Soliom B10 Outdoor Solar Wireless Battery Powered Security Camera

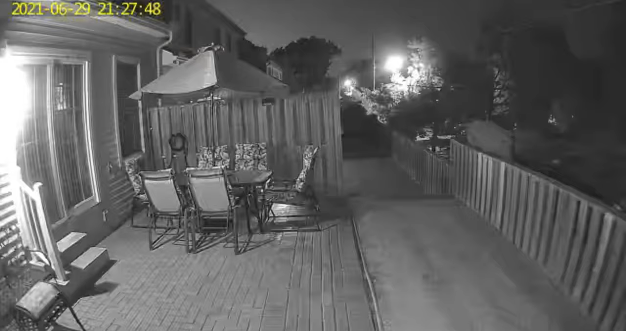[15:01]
clear and you can save the recordings to your phone or to the